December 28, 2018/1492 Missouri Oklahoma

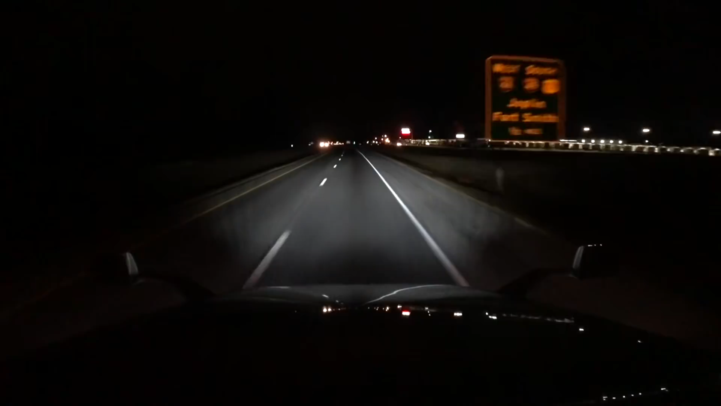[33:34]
Hello and greetings from the city of Fidelity, Missouri. We're about just south of Carthage, Missouri. And we are probably a half a mile north of Interstate 44. So we're going to get off on, we're going to merge onto Interstate 44 towards Joplin, Missouri. Which is probably this exit right here. Yes, it is.